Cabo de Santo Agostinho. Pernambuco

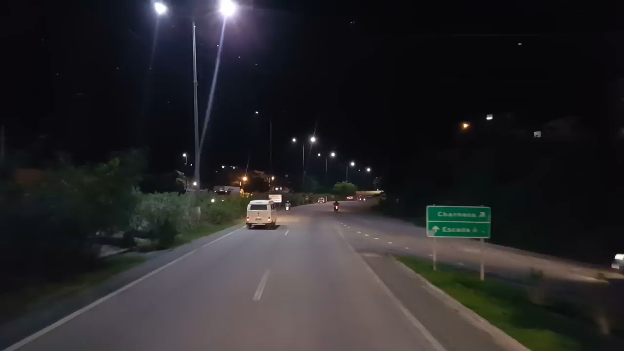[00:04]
E aí galera, boa noite 18h27 do dia 3 e do 6 de 2015, estado do Pernambuco,
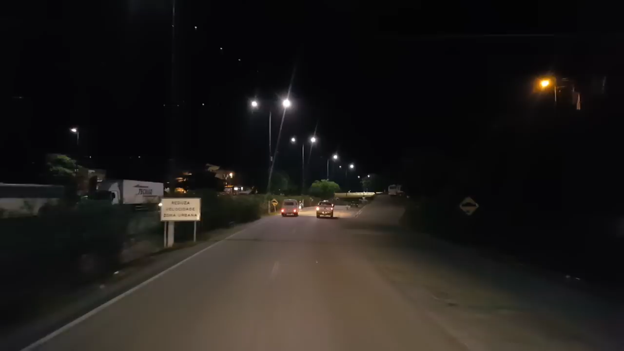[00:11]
BR101 Deixar registrada aqui a pequena cidadinha aqui de Cabo de Santo Agostinho Na verdade a gente passa pelo lado aqui, pequena entre aspas, é bem grande aqui Também é cidade antiga, cidade histórica E aí a gente passa aqui do ladinho, logo ali na frente é Charneca Depois vem Escada,
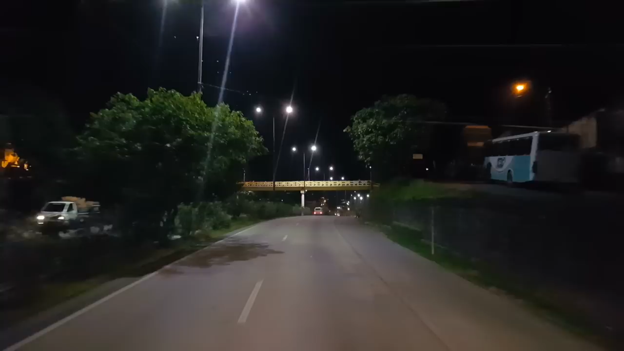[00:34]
Ribeirão, eu vou na pernoite em Escada Que o
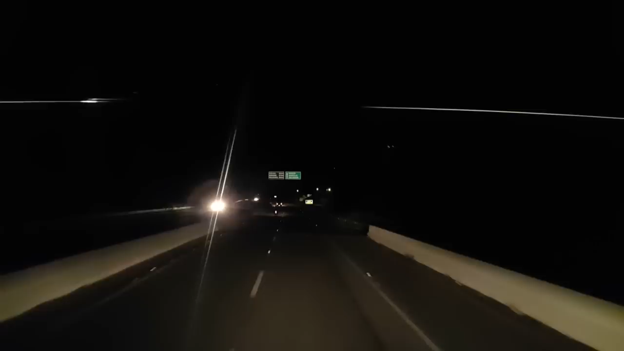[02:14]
Cabo de Santo Agostinho Aqui logo na frente vem Charneca Escada 22km Tô chegando até cansado hoje, hein Boa noite, bom sábado Bom final de semana